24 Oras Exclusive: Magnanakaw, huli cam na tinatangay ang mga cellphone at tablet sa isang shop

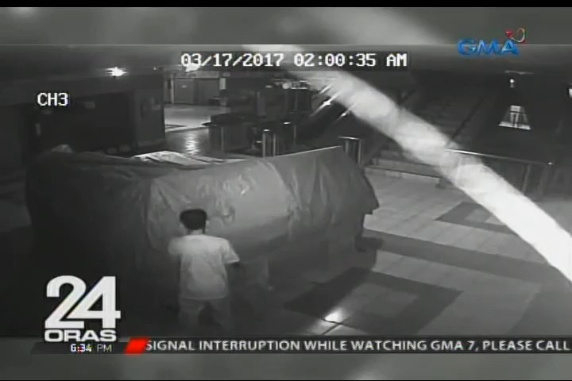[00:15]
Sa kuha ng CCTV sa ikatlong palapag ng isang mall sa Laguna, kitang-kitang pag-atake ng isang kawatan sa isa sa mga shop sa loob.